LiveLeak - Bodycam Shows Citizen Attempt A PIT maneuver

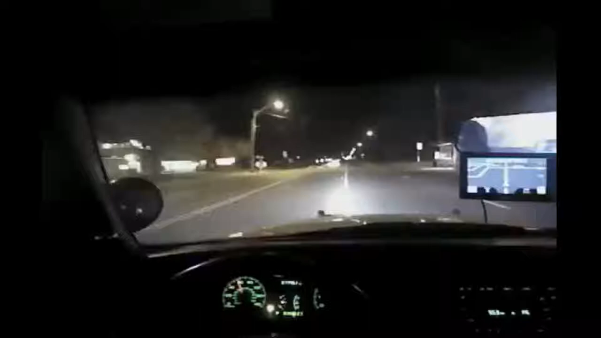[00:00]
Continuing eastbound 3500 south, speeds 45 miles an hour, no vehicle traffic, no pedestrian traffic, roads or drive. Weaver 8. Three cars and can't end in the ambulance. Check it out. Echo 20, continuing eastbound 3500 south, going to the green line at 5200 west, speeds 60 miles an hour.